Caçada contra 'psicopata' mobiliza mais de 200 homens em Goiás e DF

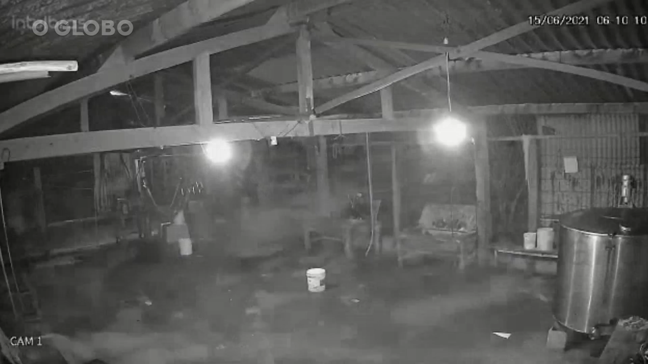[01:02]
O fazendeiro e o caseiro o encontraram dormindo nesta manhã de terça-feira, 15 de junho. Ele pediu comida, mas fugiu ao desconfiar que seria delatado. Participam da caçada PMs do Distrito Federal e agentes da Polícia Federal e da Polícia Rodoviária Federal.